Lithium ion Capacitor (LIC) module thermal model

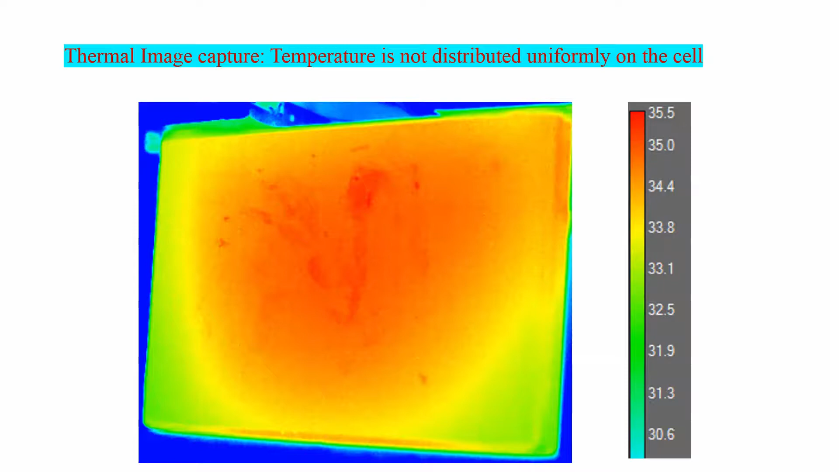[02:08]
The thermal image shows that the temperature is not distributed uniformly on the cell.